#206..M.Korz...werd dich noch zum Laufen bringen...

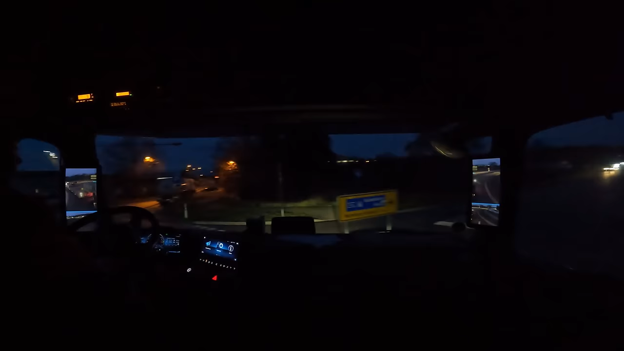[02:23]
Ja, kommt vor. Gleich da. Fall hier rein. Ich denke, dass der Kollege steckt nicht hier, das ist gut. Und dann bleibe ich vorne hinter dem Wohnmobil. Auf der linken Seite bleibe ich stehen. Sollte passen, sollte keine Einfahrt sein.
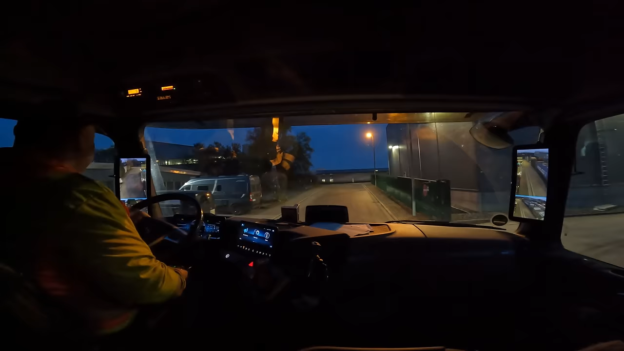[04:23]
So, also ich fahre jetzt hier rückwärts rein. Sorry, ich muss